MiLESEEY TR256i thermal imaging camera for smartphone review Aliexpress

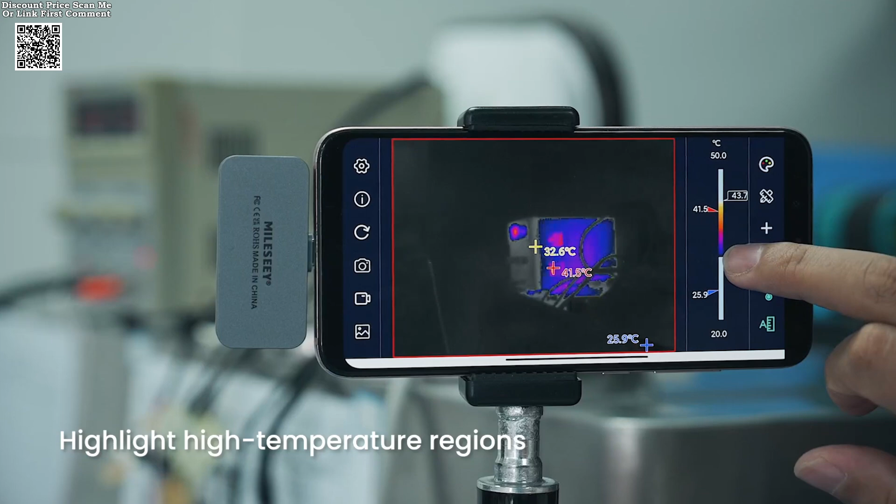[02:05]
On screen: spot 32.6°C, min 25.9°C, scale top 50.0°C, scale bottom 20.0°C
This camera adapts to your needs, not the other way around.
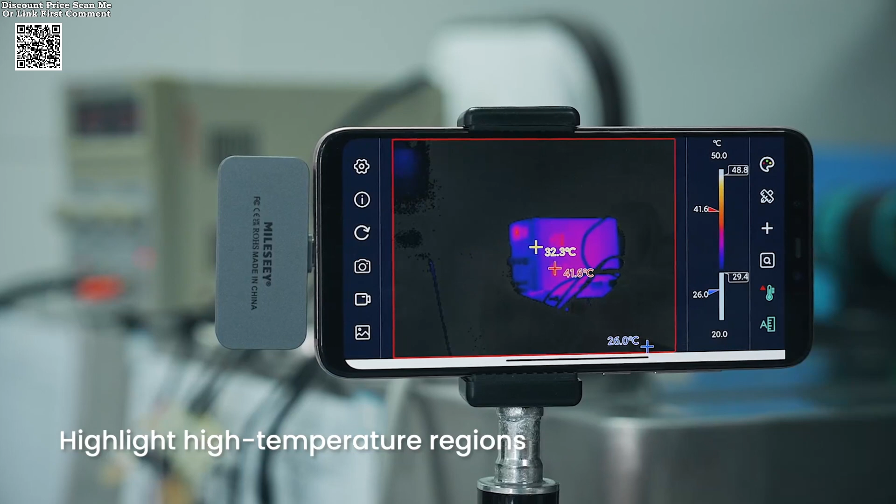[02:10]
Complementing its hardware is a suite of intelligent software tools.
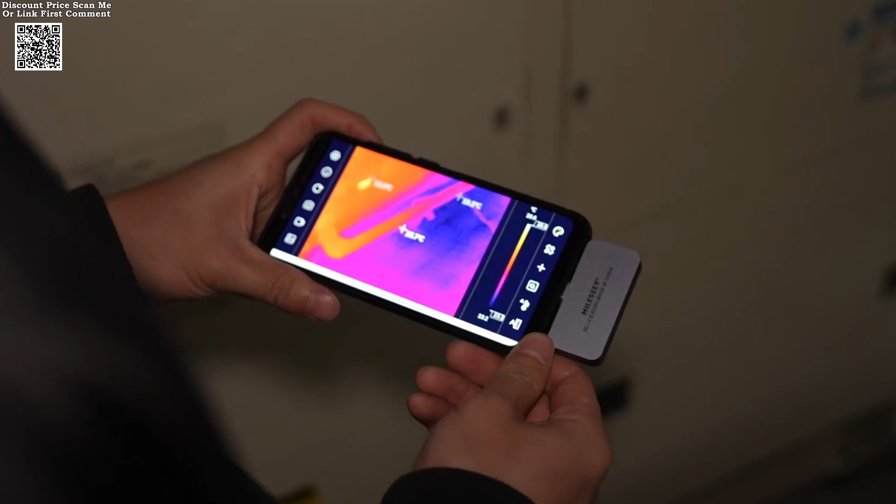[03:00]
By merging portability, precision, and user-friendly design, the MealEasy TR-256 i-democratize as thermal imaging.